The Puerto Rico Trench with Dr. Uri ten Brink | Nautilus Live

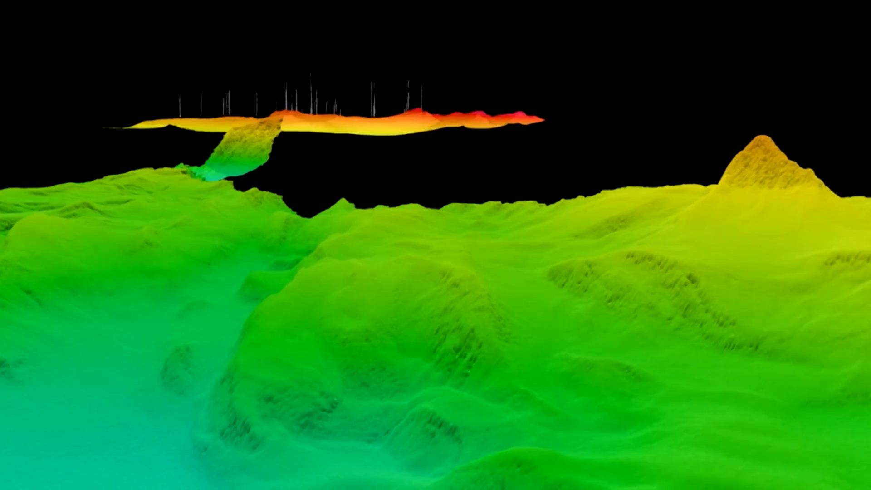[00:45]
There is a very interesting ending of a fault that is like this like the San Andreas fault that runs
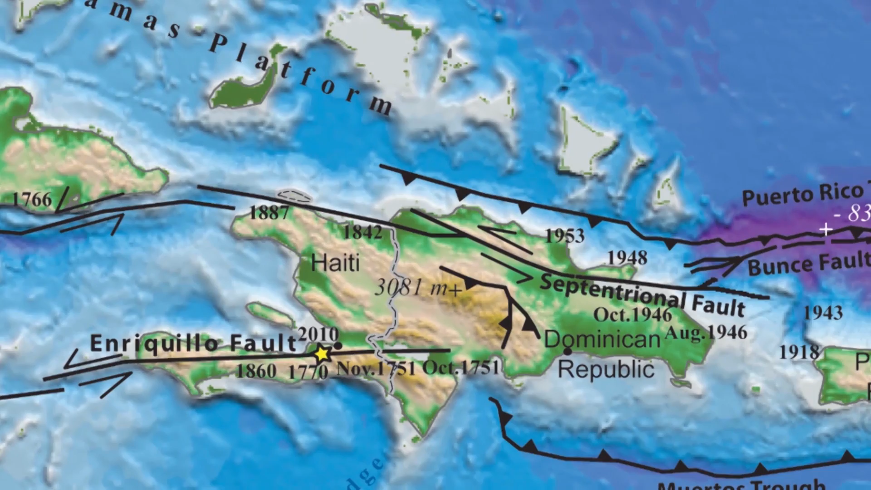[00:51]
through Dominican Republic and also Haiti
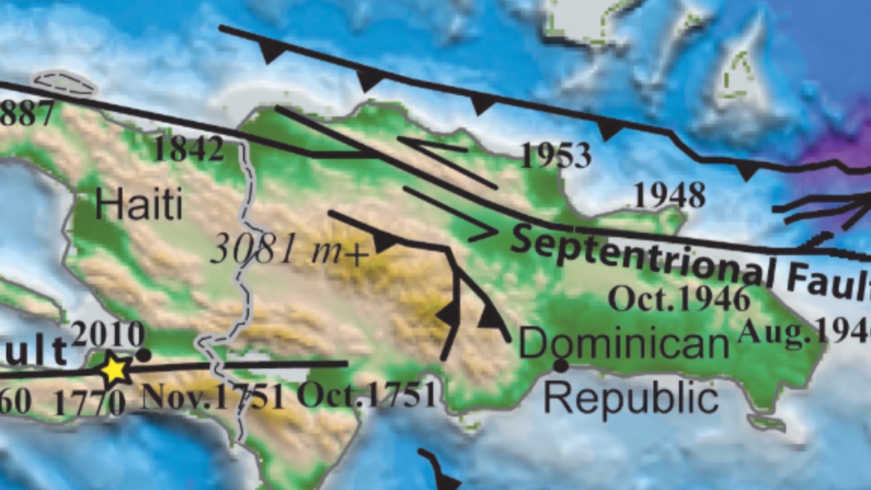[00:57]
and but the way that it ends it's very unusual but all we can do is we can image it from far away so that's really interesting you know.
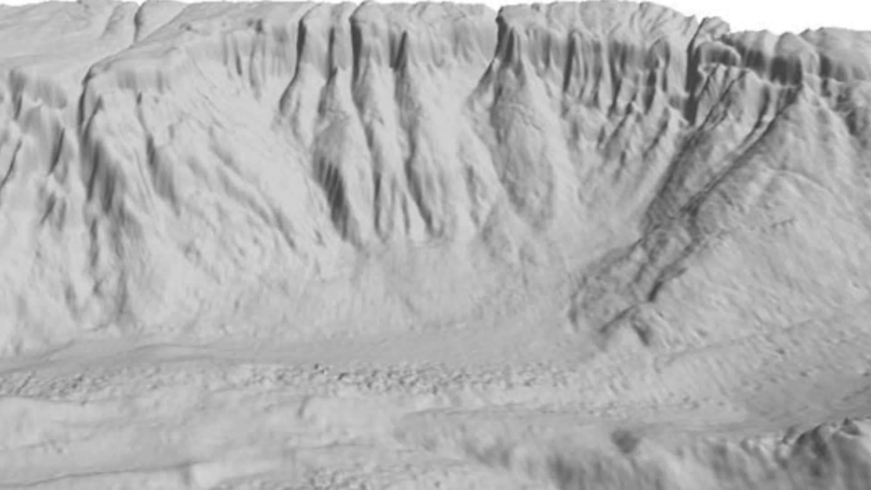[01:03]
It's one of the most incredible underwater topography you'll find anywhere in the world.